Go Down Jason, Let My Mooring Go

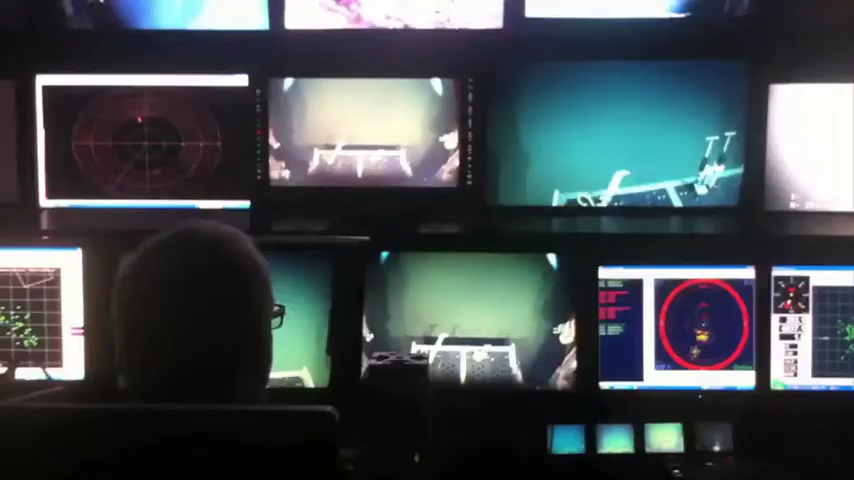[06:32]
So they've got the sonar going and we're looking to see if we get any kind of a bounce back on it.
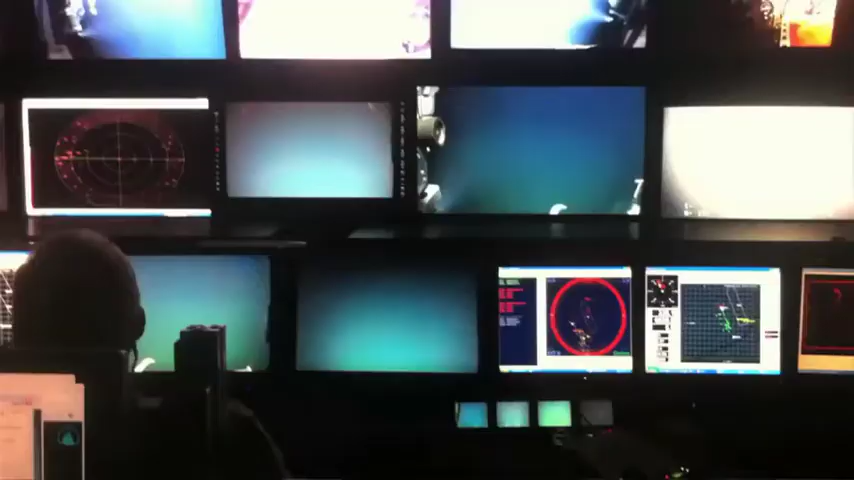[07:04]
And our first visual indication was this disturbance in the sediments that formed kind of a circle.
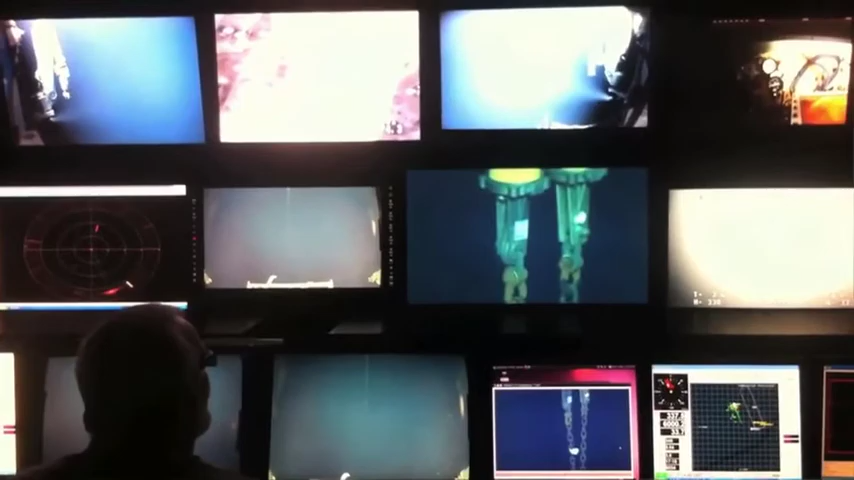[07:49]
There's a little tag on the high def video that says checked in June of 2010 or something like that.
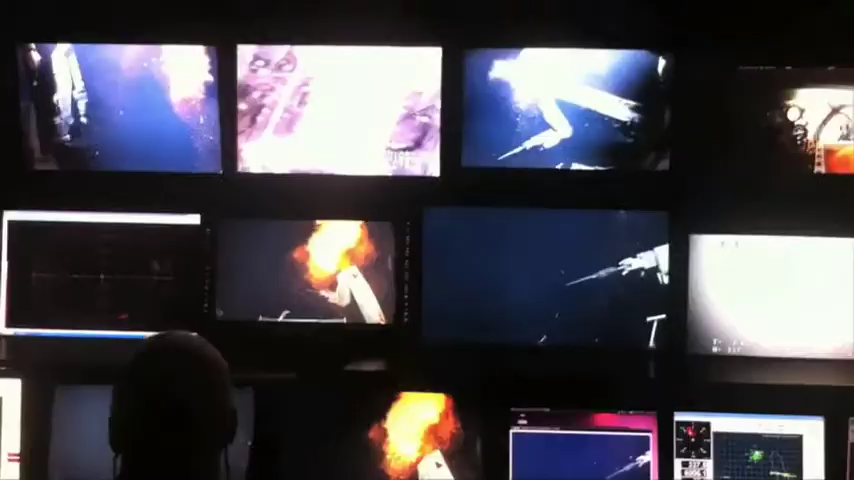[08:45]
The mooring, which has a lot of buoyancy to hold it vertical in the water and to make it rise to the surface, of course, just took off like a shot to the surface.